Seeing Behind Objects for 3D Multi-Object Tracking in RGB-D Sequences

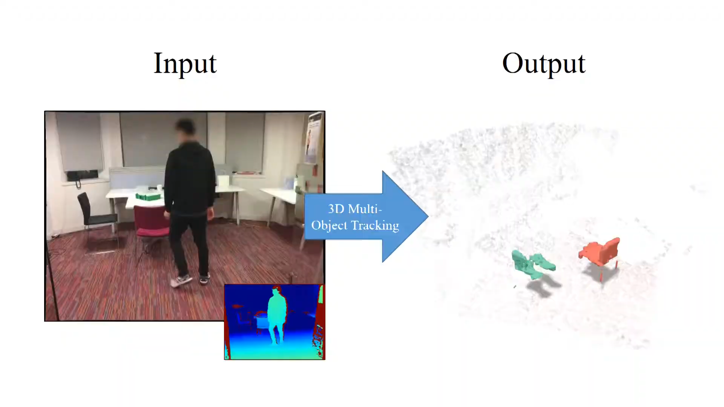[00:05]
We present a novel 3D multi-object tracking approach from RGBD sequences. From an input RGBD video, we track rigidly moving objects over time.
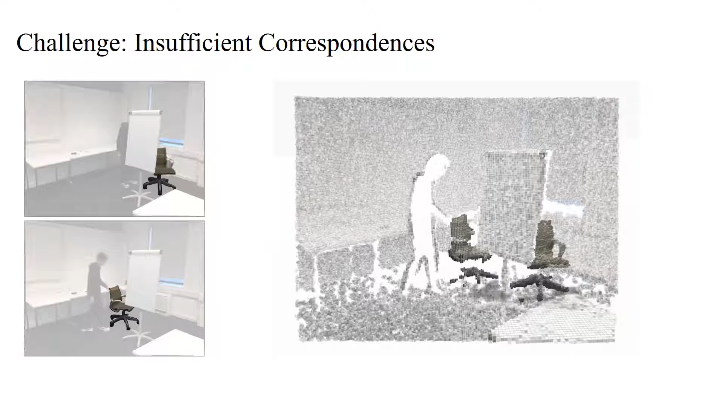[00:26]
For instance, the chair moving behind the occluding whiteboard results in very different views of the chair, leading to a limited set of correspondences,
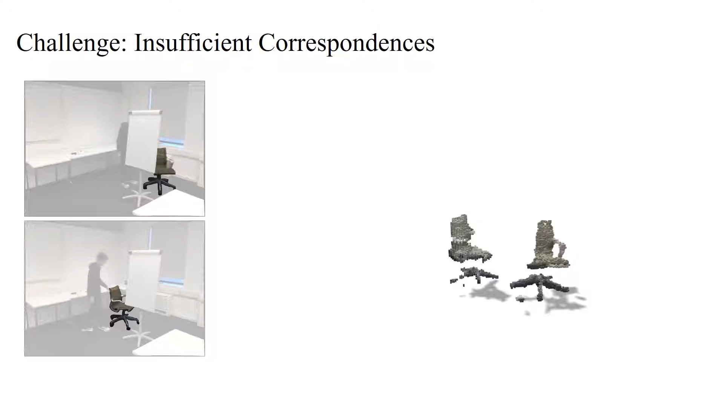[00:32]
which makes it difficult to associate the objects over time.
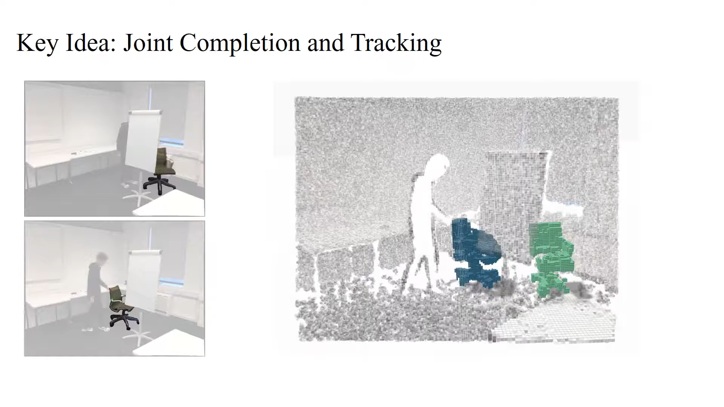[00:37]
Our key idea is to tackle this problem by learning to complete missing object parts in order to maintain persistent object correspondences for robust tracking.
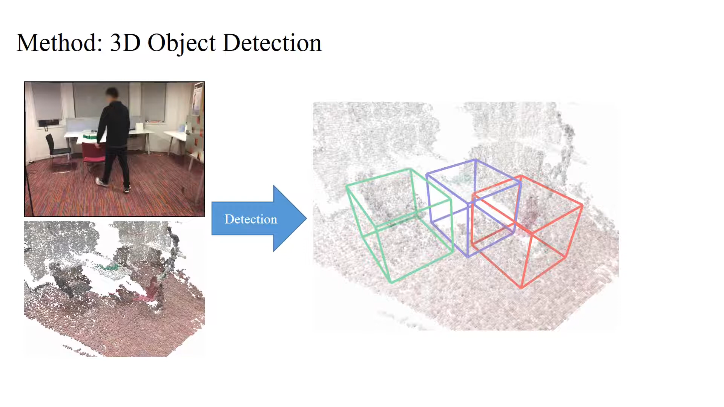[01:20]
For object detection, we detect objects as axis-aligned bounding boxes by regressant object centers and clustering with mean shift.
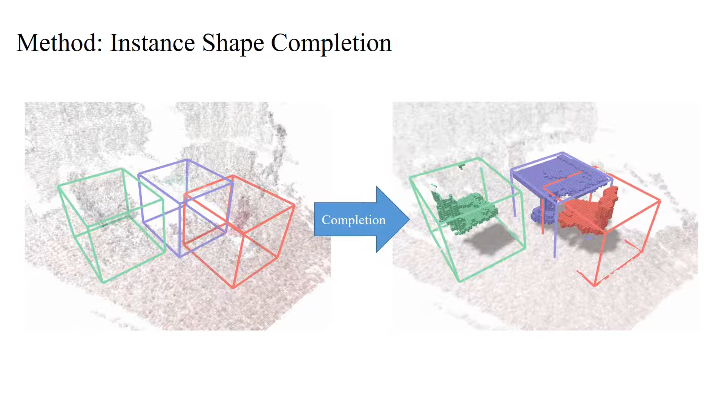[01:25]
For detected objects, we can then predict its complete shape as a dense object mask, simultaneously with canonical correspondences as normalized object coordinates.
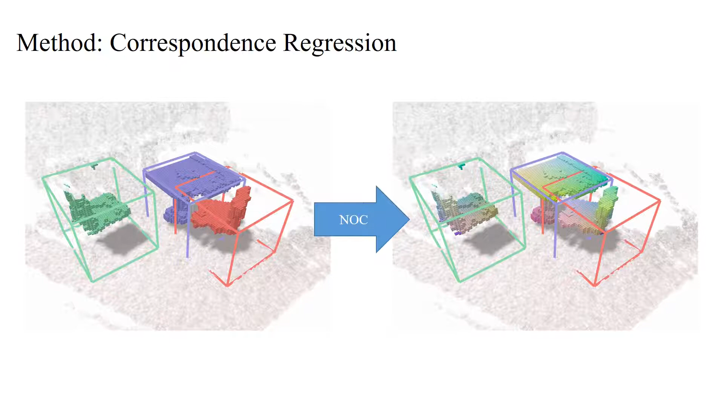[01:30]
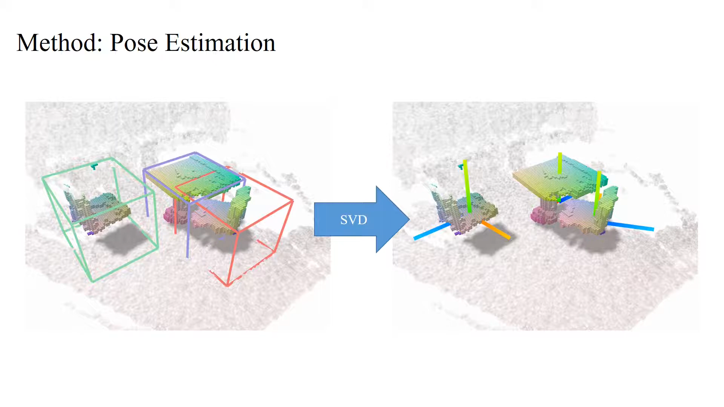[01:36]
We leverage the complete shape and correspondences to perform a singular value analysis to derive object poses.
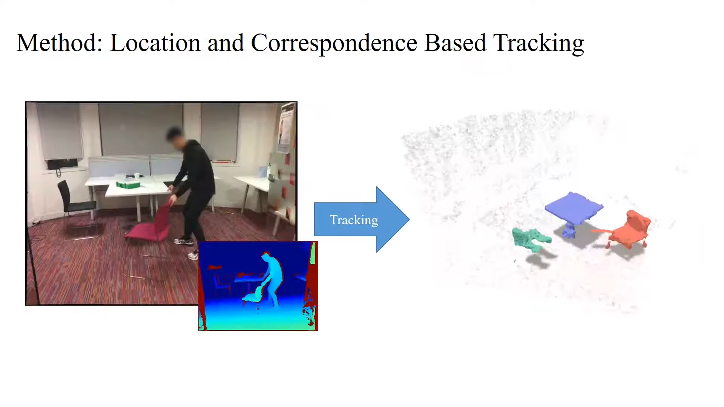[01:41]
We then track objects through the sequence based on their location and correspondences, resulting in consistent object tracks.
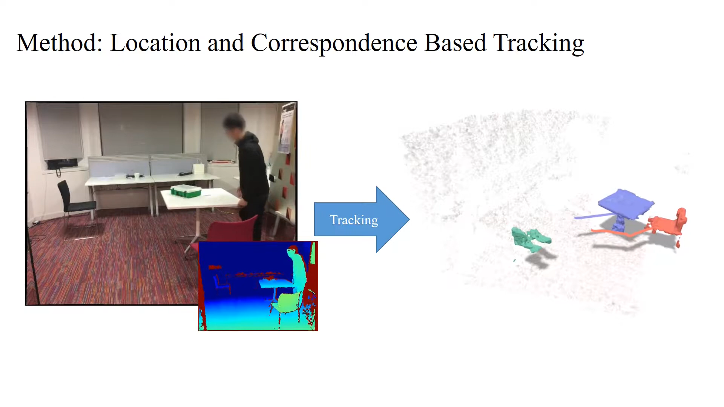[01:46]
We compare our method with state-of-the-art methods such as mid-fusion and a mask-rcnn with ICP-based frame-to-frame approach.
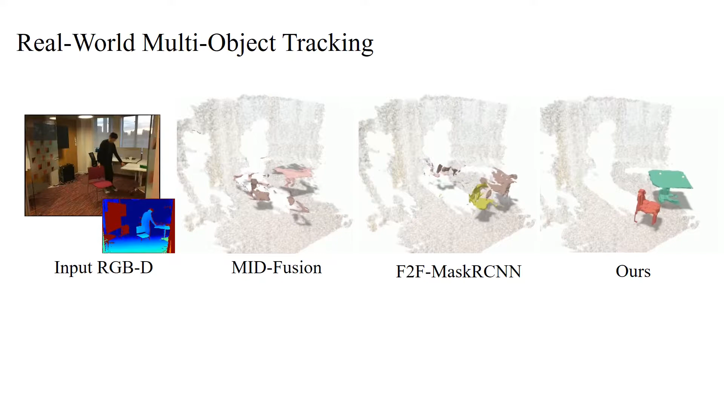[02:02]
Qualitative evaluations show that our method finds persistent correspondences on the predicted complete object geometry, enabling robust tracking even under strong changes in view.
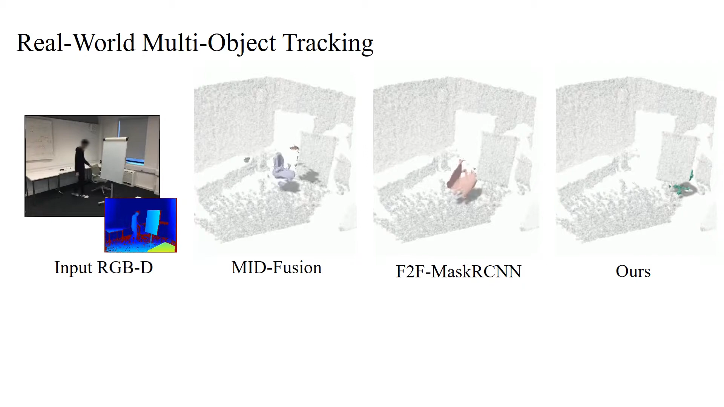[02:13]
As our approach not only integrates observed surfaces but also hallucinates missing object regions, we also obtain representative object shapes.